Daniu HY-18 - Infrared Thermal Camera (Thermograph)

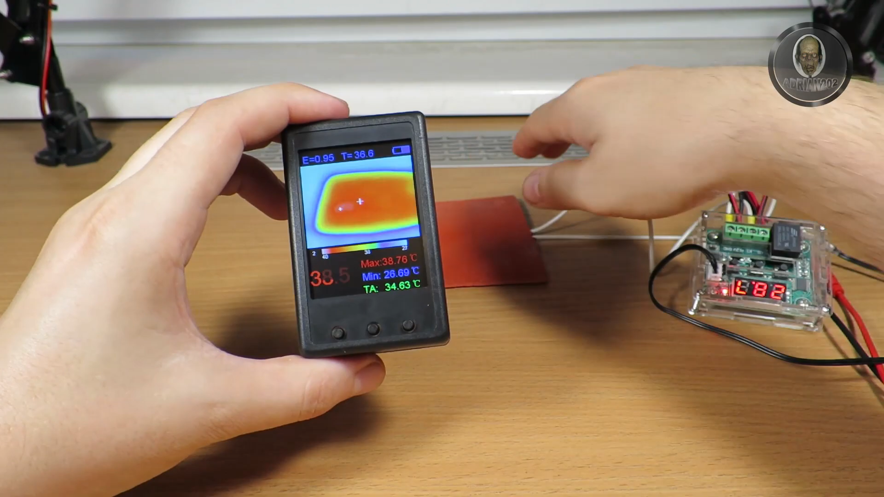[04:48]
On screen: min 26.69°C
I remember it's 60 max so now it's 39
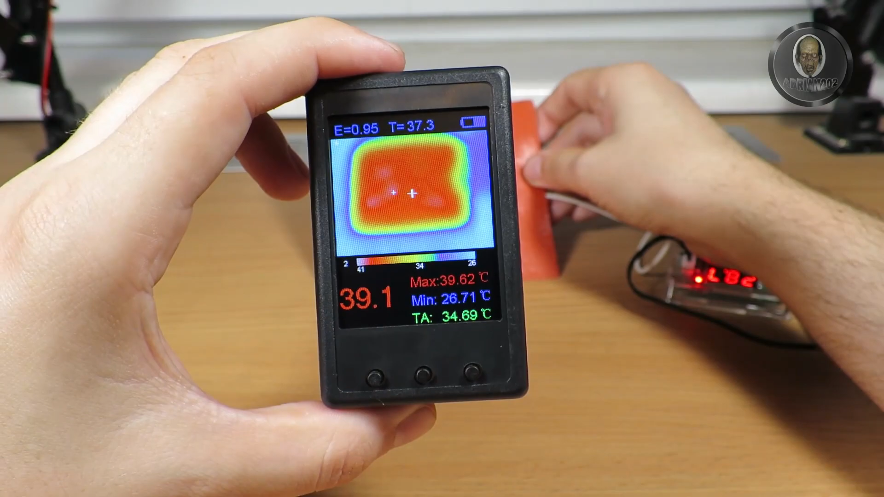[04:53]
On screen: max 39.62°C, min 26.71°C
this spot is about 40 maximum
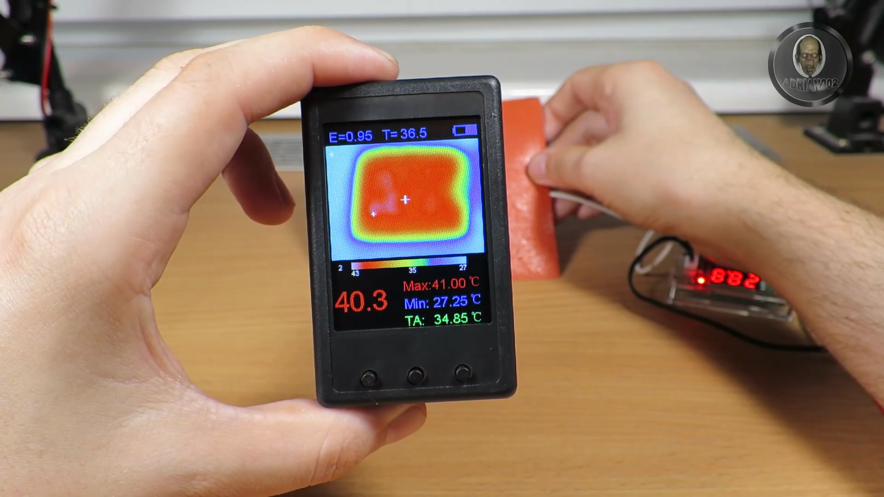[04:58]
On screen: max 41.00°C, min 27.25°C
so that's the cool part I don't need to watch
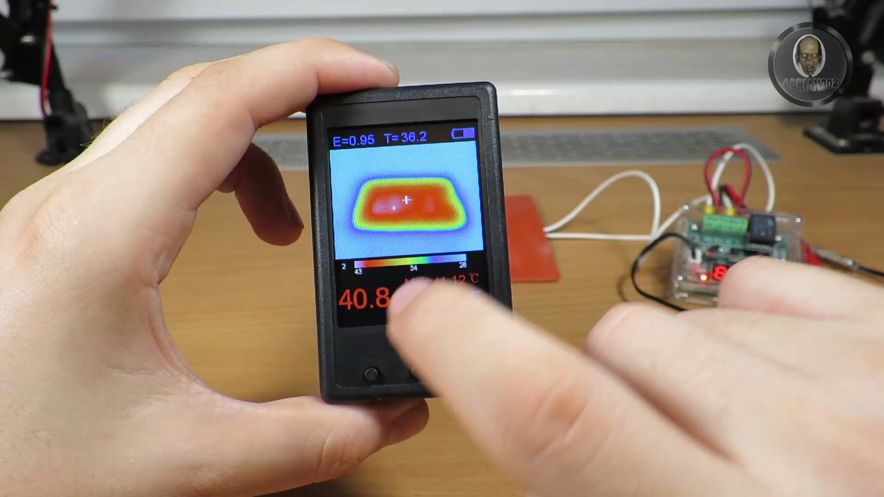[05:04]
the look at it because it's showing me on the right
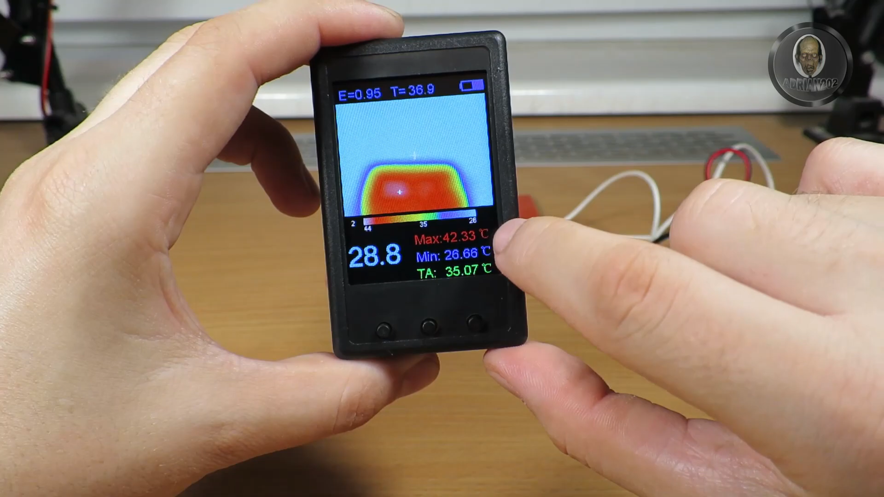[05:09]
On screen: max 42.33°C, min 26.66°C
side what's the temperature maximum temperature and I can see where is
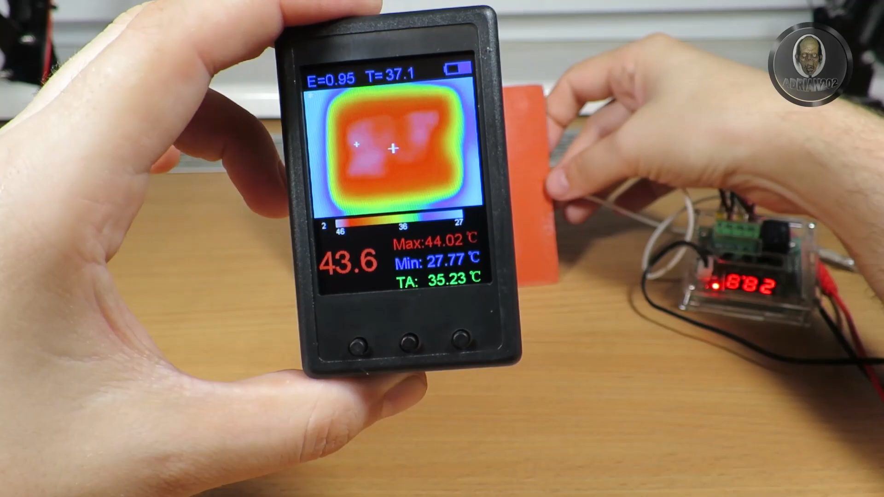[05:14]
On screen: max 44.02°C, min 27.77°C
the highest temperature in in here of course I can reduce to see completely where is the highest temperature as you can see
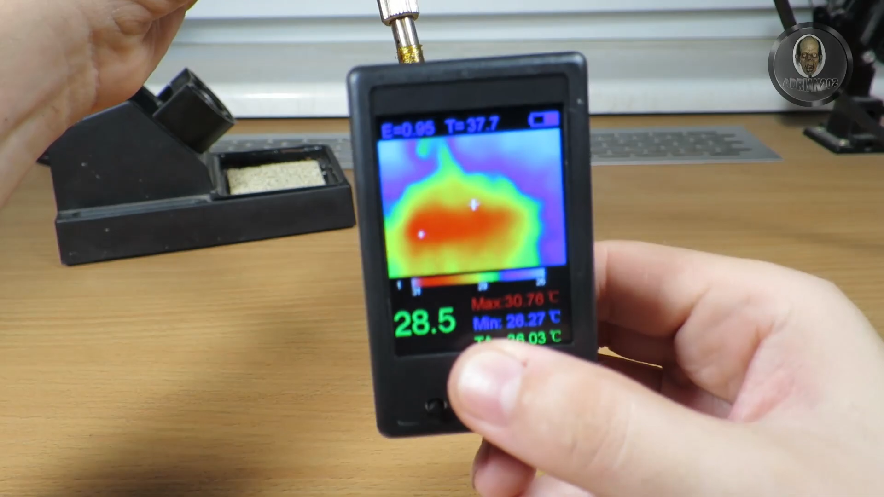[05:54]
hold it like this but as you can see it's already
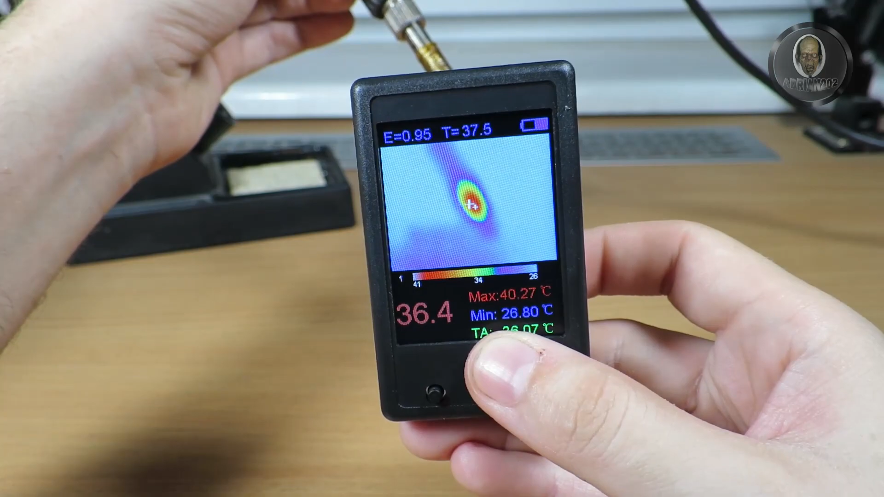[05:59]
On screen: max 40.27°C, min 26.80°C
getting hot we will also see what's the maximum
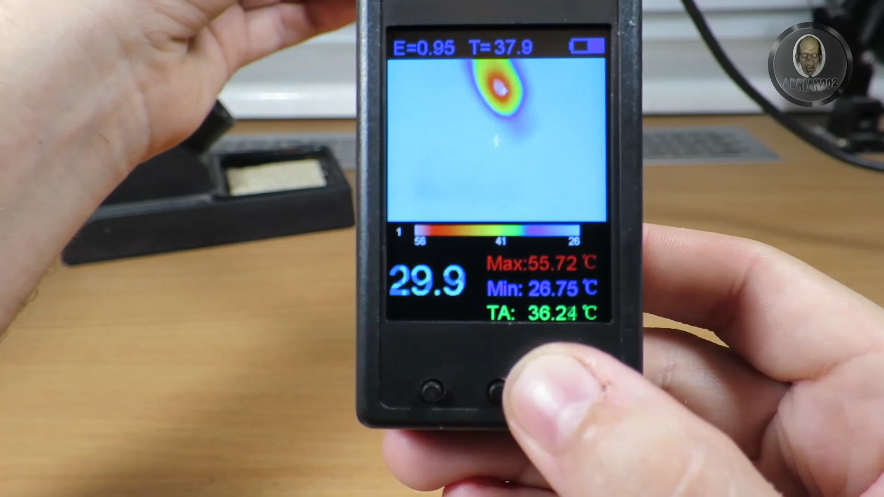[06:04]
On screen: max 55.72°C, min 26.75°C
temperature now of showing it
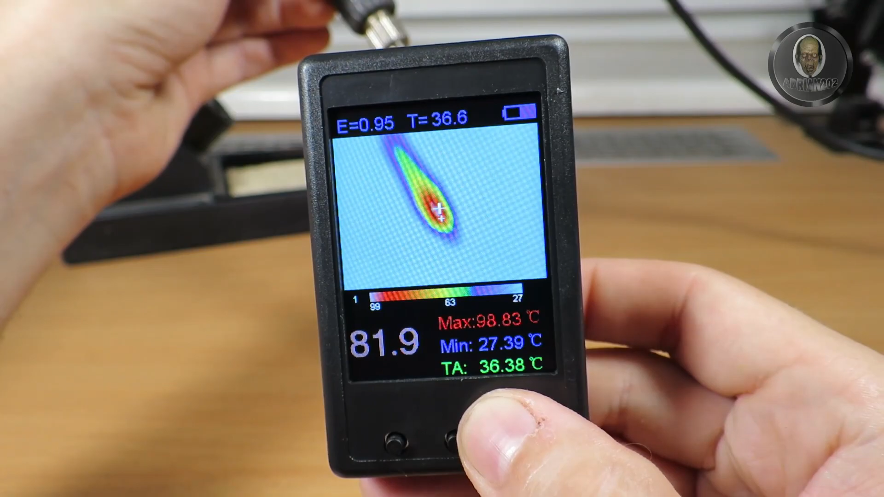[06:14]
On screen: max 98.83°C, min 27.39°C
on the right side and I will show you on that side and I will show you on here of course all 100 is a total max 150 150
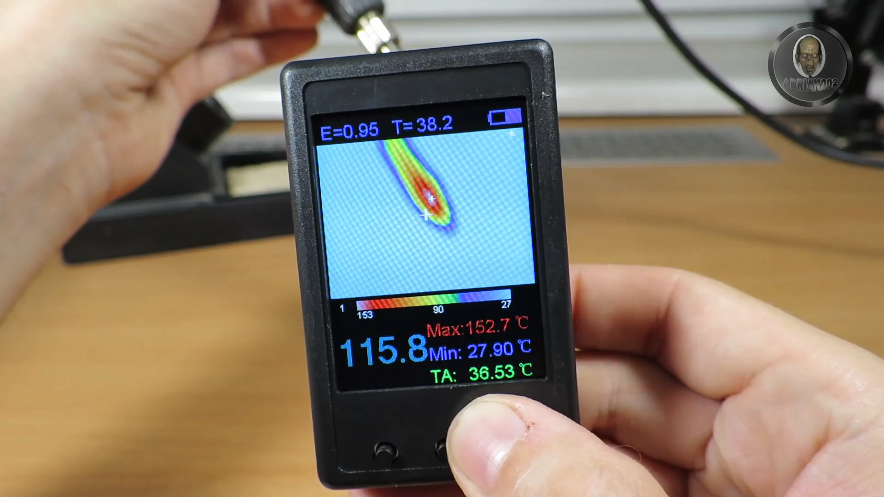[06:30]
On screen: max 152.7°C, min 27.90°C
and you clearly can see where is the hotel let me increase the a little bit
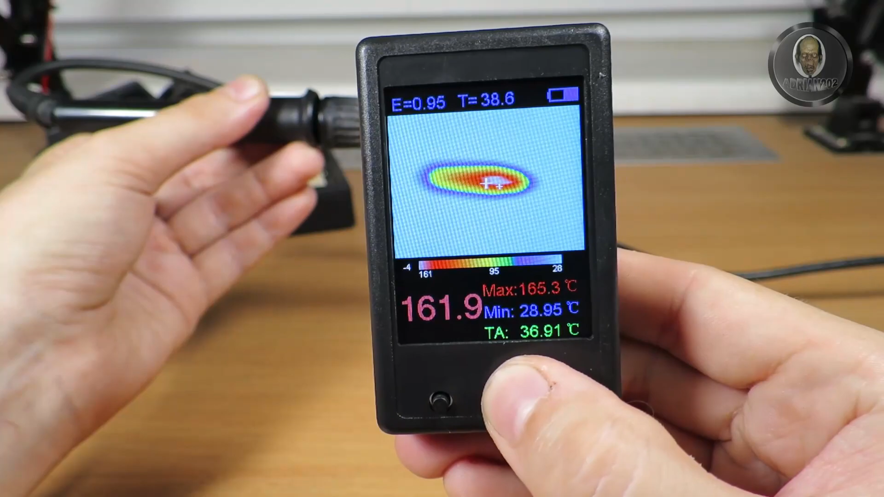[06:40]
On screen: max 165.3°C, min 28.95°C
the temperature now it's a completely blue around it because this is the hottest spot in this moment 200 I don't know 300 350 if I remember
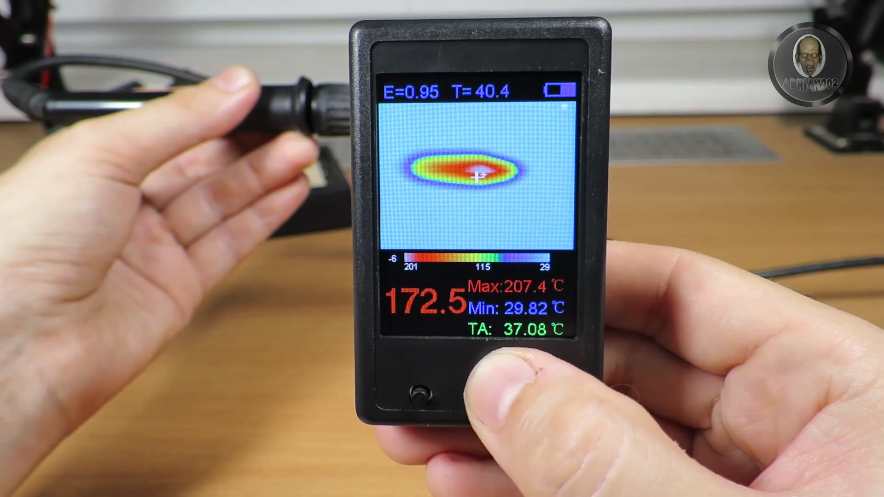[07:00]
On screen: max 207.4°C, min 29.82°C
so this may take a while as you may already see the tip is not the hottest part so I think my tip needs to be clean a little bit we have 250 oh I have a 100 degree less than I should have actually I did not know that
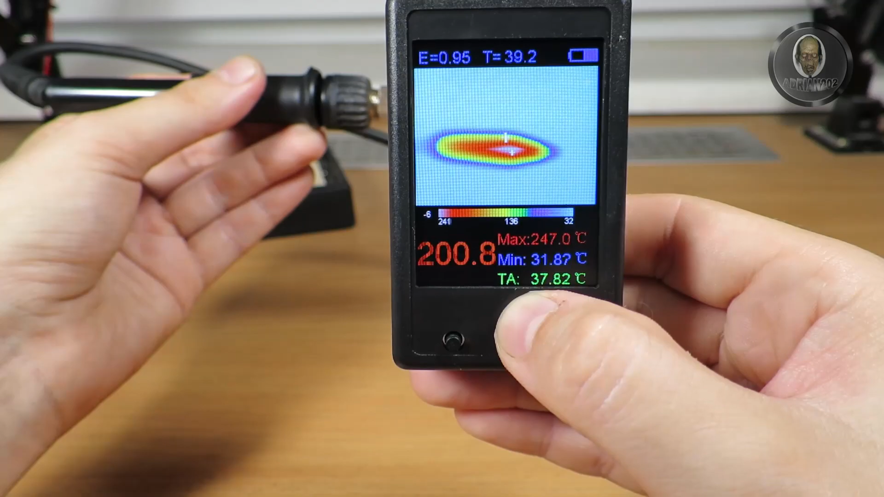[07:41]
On screen: max 247.0°C
so about 243 250 now still going up but let's let me move it closer yes of course moving closer creates the temperature
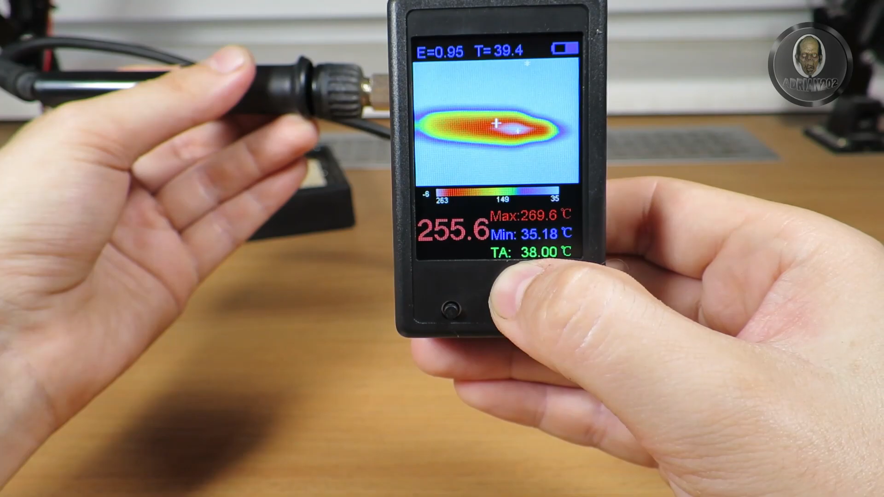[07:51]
On screen: max 269.6°C, min 35.18°C
270 moving backward is 200 so of course it will increase increase the temperature
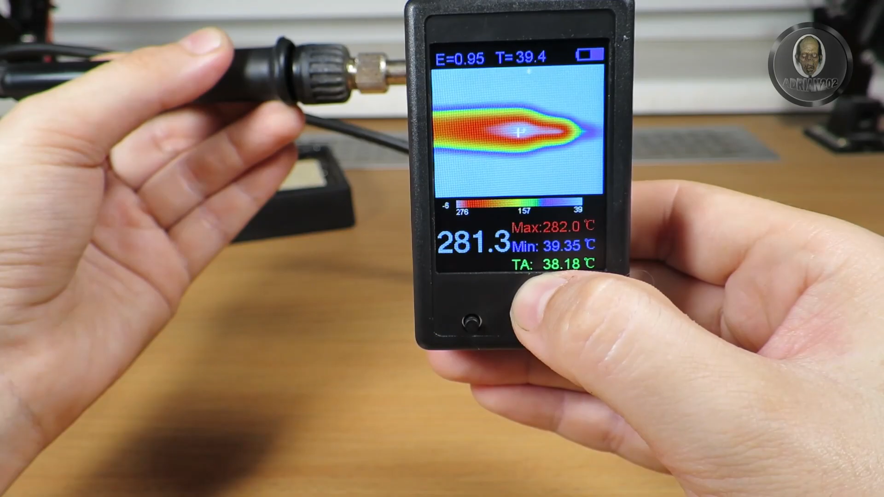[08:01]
On screen: max 282.0°C, min 39.35°C
and see it's 200 probably it's it is about 250 degrees let me maybe put it like this